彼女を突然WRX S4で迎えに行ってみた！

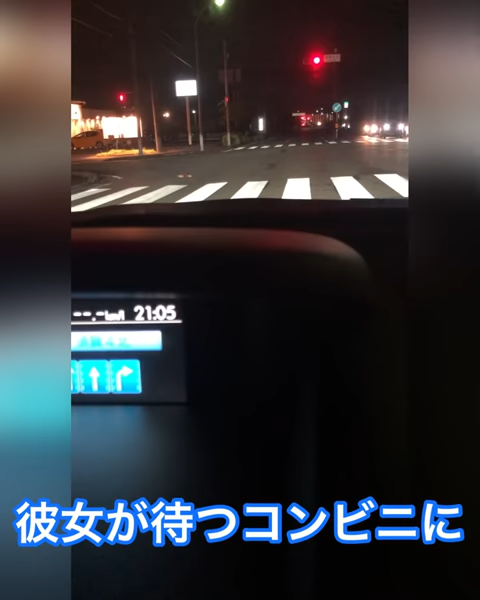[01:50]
いやーちょっと緊張しますね
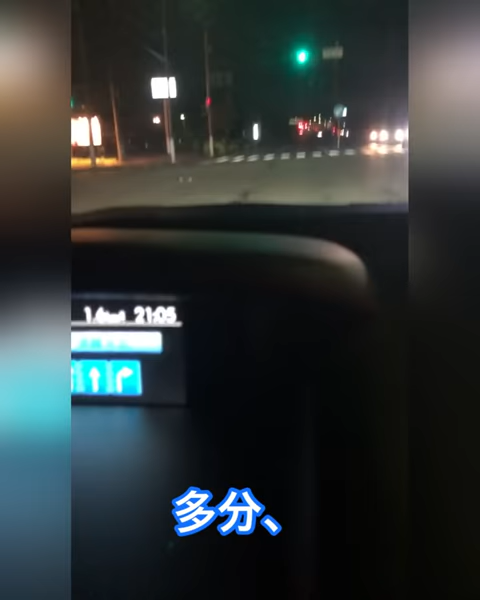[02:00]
まず多分プリウスで来ると思ってるんでバレバレないと思うんですけど入っていったらあっちのあちゃんの窒を緊張しますねじゃあちょっと入っていきたいと思いますそこの網間ですね右曲がったところ
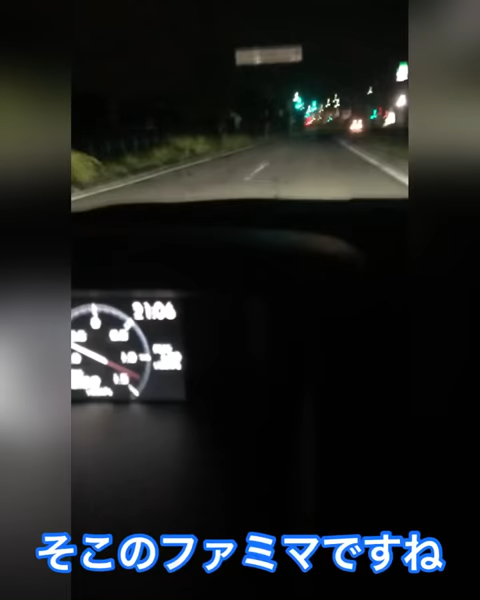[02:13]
こっちに入っていきたいと思いますさあどこにいるんでしょうか
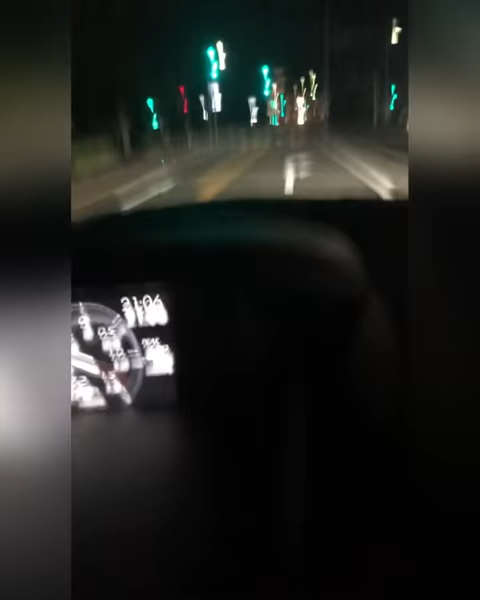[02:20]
多分あれじゃないかっていう